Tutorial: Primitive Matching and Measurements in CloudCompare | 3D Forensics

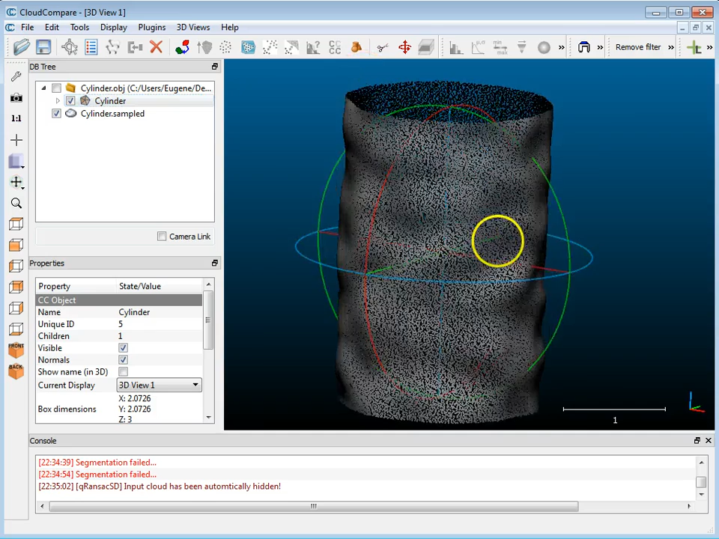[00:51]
point cloud okay about hundred thousand points or it should be so if I click on this and go down I've got well it's got about eighty thousand points seventy nine thousand and nine ninety so I guess it does its
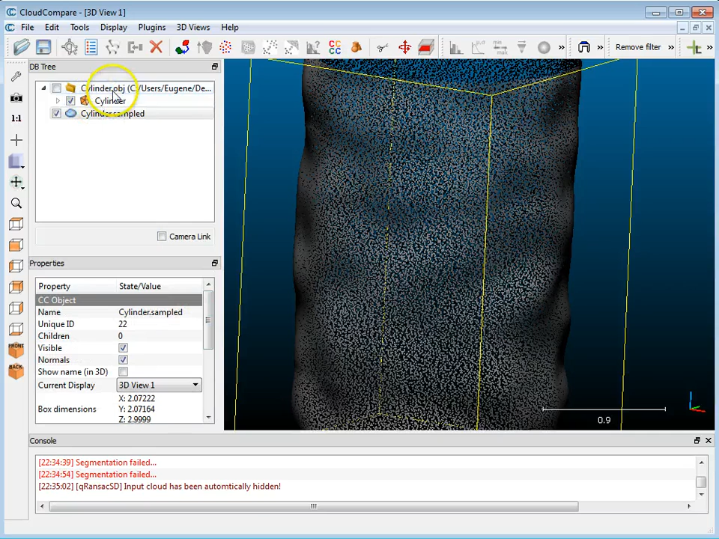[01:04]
best to get close to what you put in there so now that I've got this particular point cloud I want to be able
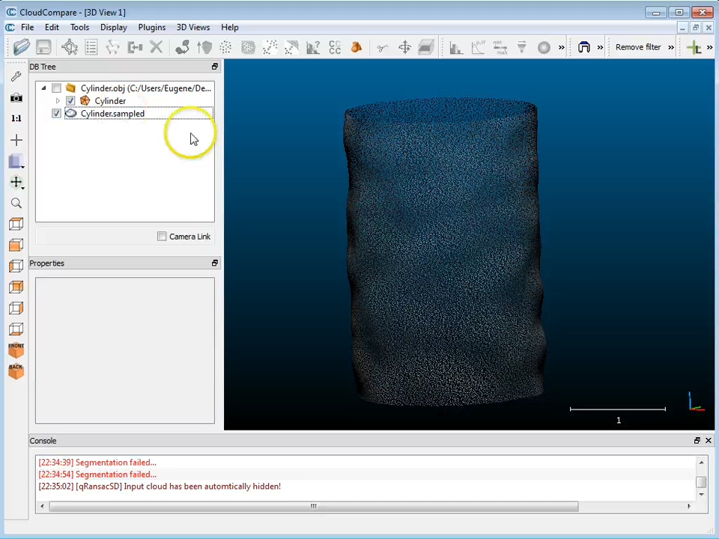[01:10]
to create a primitive based on the diameter so a best fit cylinder so I'm going to have the cylinder sampled
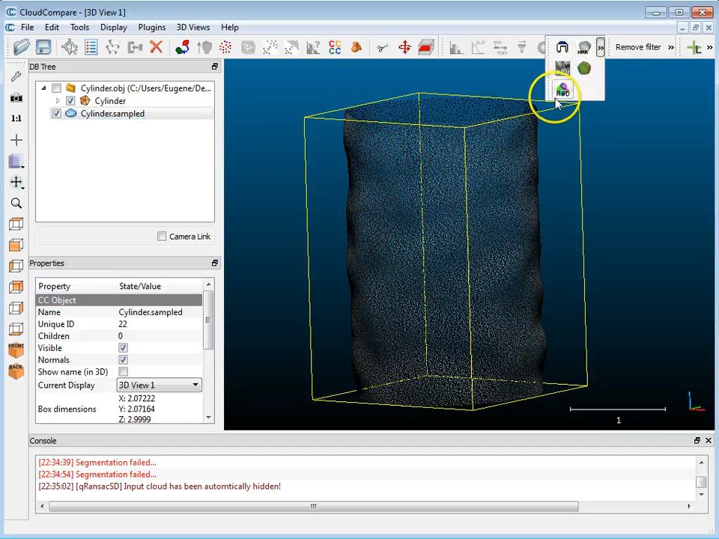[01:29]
one here it's the one that says R&D so I'm going to click on that and when this comes up you'll normally have sphere and plane all three of these selected but I'm just gonna make sure that I just have cylinder selected and I'm going to put in about all here I've already got about ten thousand points which is good so you can specify the minimum here it says the minimum
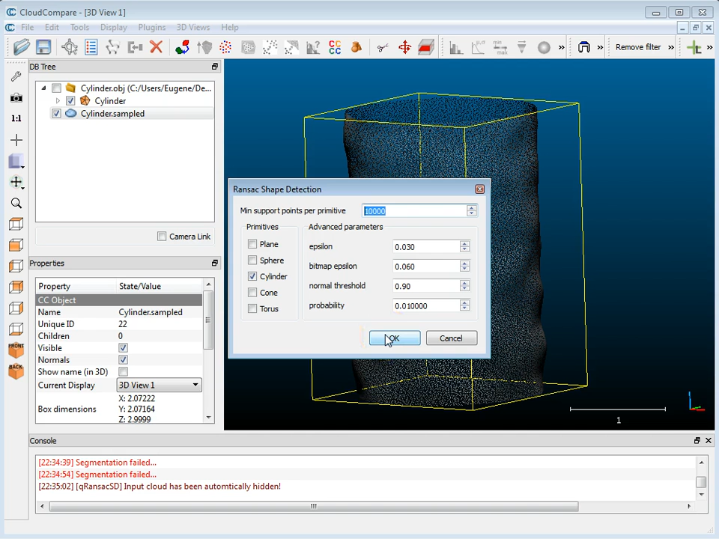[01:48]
points per primitive so ten thousand is a good number and I'm gonna hit ok and so it's gonna go through and it's going to create a cylinder so it has it
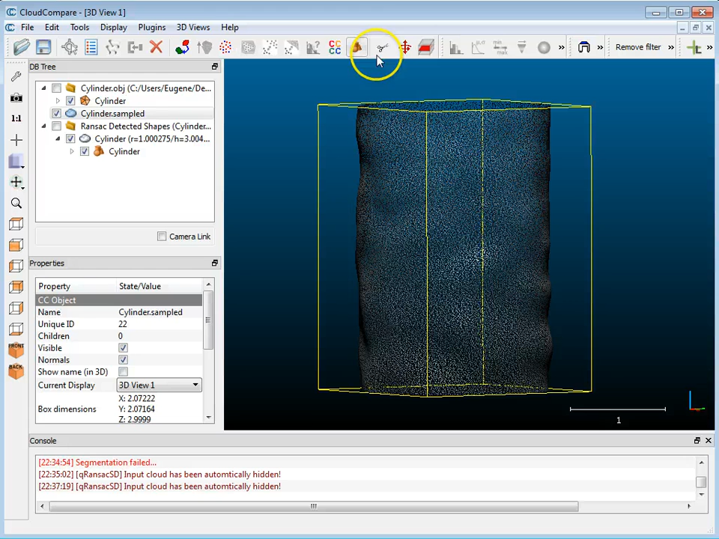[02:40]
with the okay again with this point cloud the cylinder dot sample selected I'm gonna go there's something like a limit box here that you can use and let's say I just wanted to take a measurement at a certain length
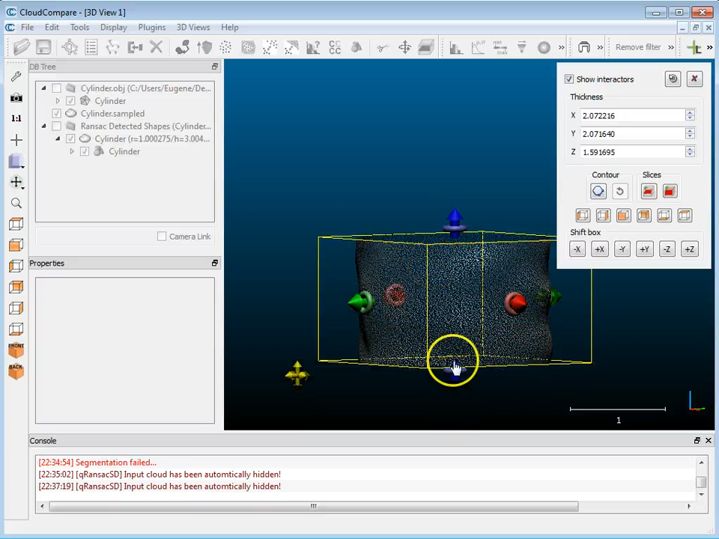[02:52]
along this point cloud whatever it might be well I can I can isolate
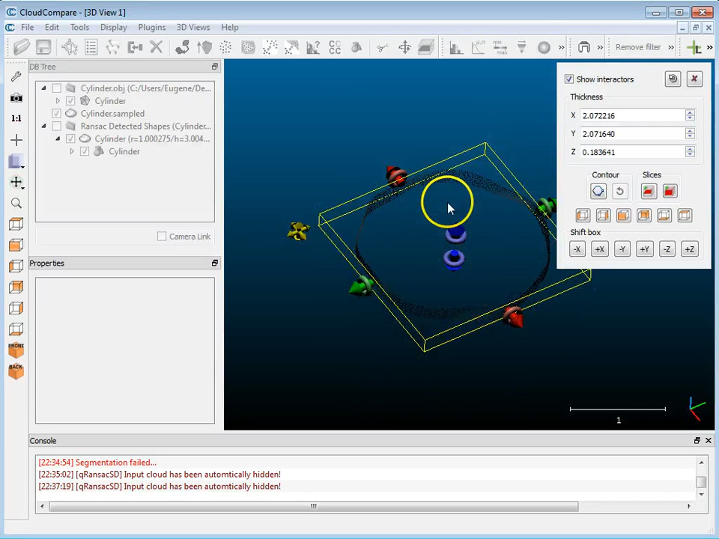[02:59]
part of the point cloud like this and there's an option here to export it as a new cloud so I'm gonna do that I'm gonna export it as a new cloud and I'm just gonna kill this and now I have down here you see cylinder sample
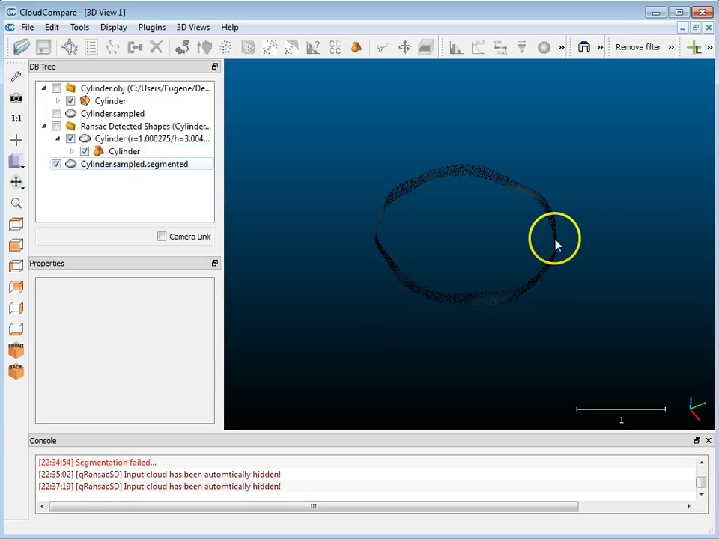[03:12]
segmented so that's what I've got here if I look at it at a top-down view I can only just use the
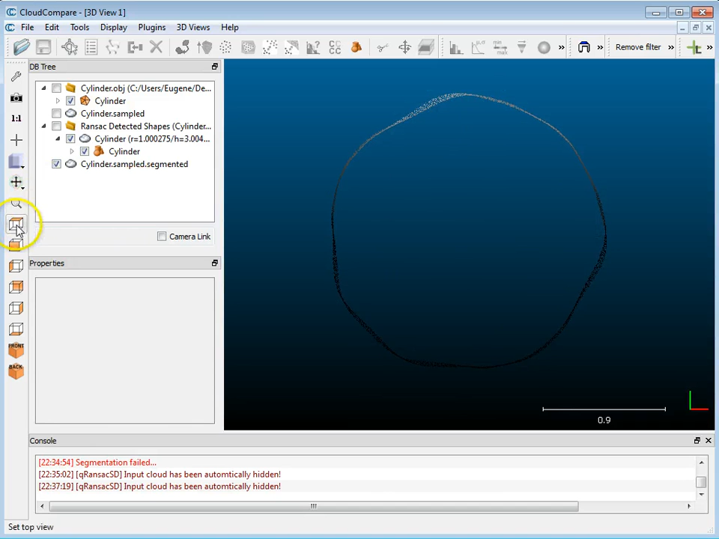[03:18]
the measurement tools to take some measurements if I wanted to so I have to make sure that it's selected and this button
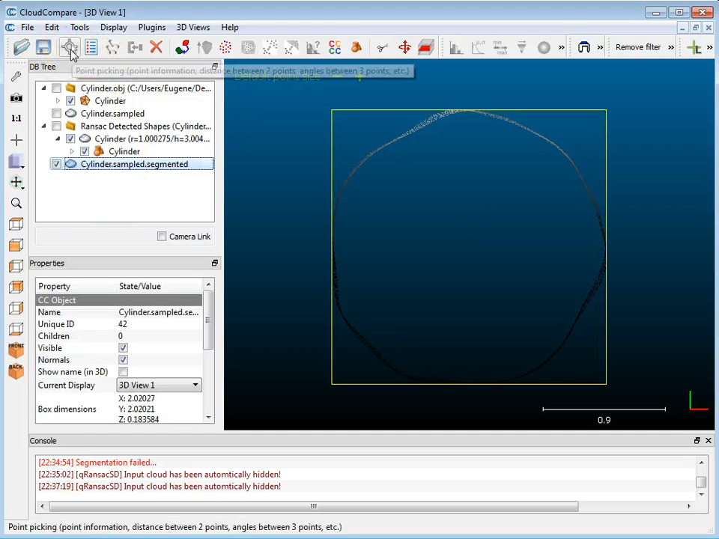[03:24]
here where it says point picking I'm gonna click on that there's an option here for distance select two points and then I can just
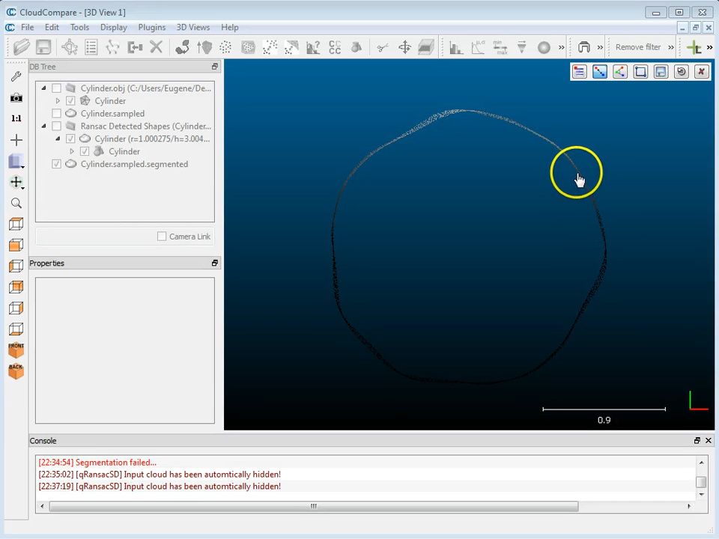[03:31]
kind of like click on one point and then click on another point across here and it sees you see here it says 2.02 which is you know twice the radius which would be 1.01 so it's very close to what I had originally now of course depending on
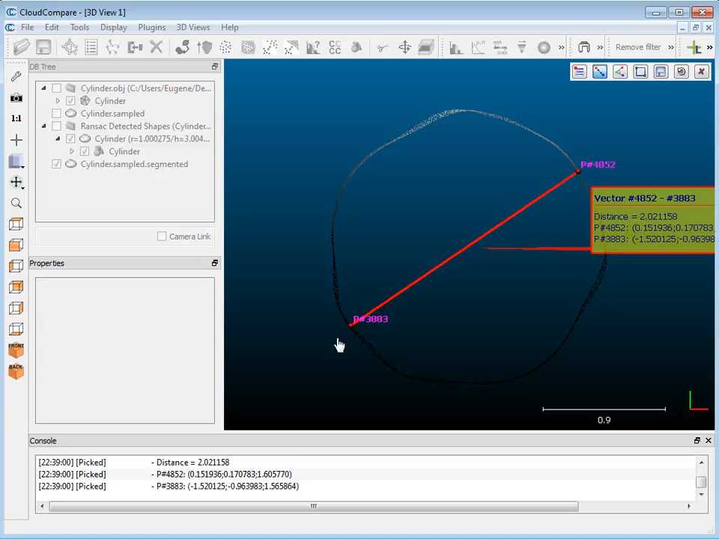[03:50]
where you take these measurements it's gonna have an effect but this is a way that you can isolate a section of a point cloud and then take measurements okay what else can I share well I guess very quickly one thing that we could do is I'll turn the the sample cylinder back on which is the point cloud and I will also
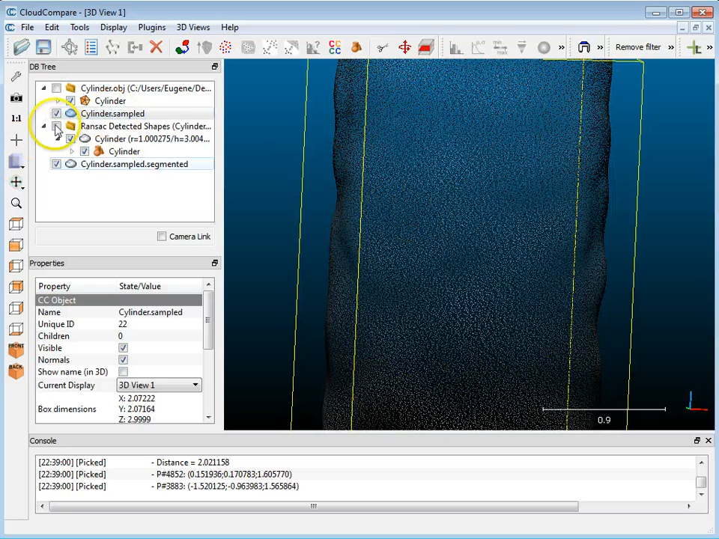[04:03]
do the cylinder here and of course cloud compare does comparisons very nicely between point clouds and point clouds or point clouds and meshes well the cylinder is considered a mesh so I can use that if I select the cylinder set the point clouds of the cylinder and the best-fit cylinder I now
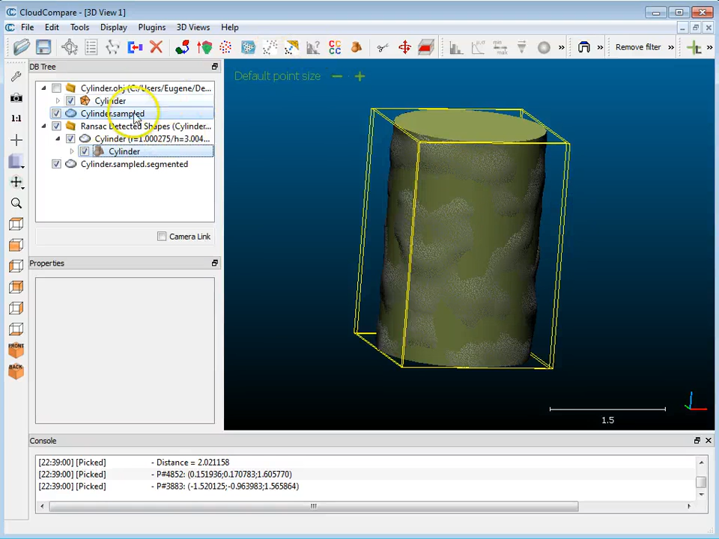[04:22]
have two objects I can pair so there's an option here for compute cloud to mesh distance so I'll do that I'm just gonna use the
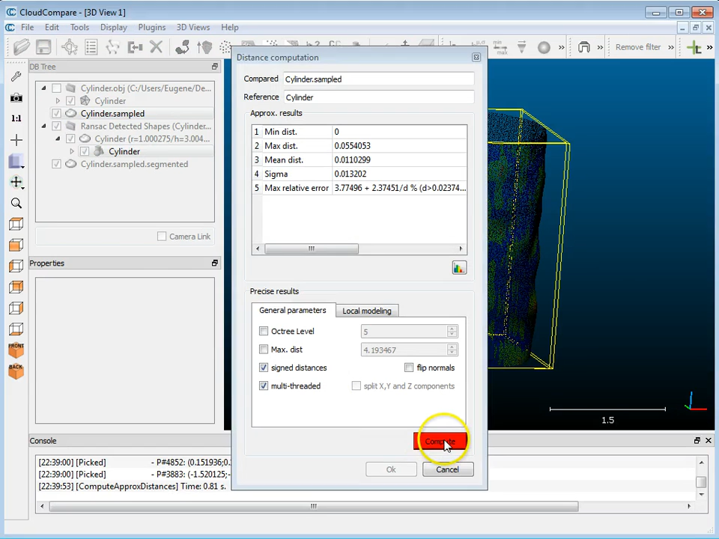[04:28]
defaults and hit compute and then hit okay and now when I go back and shut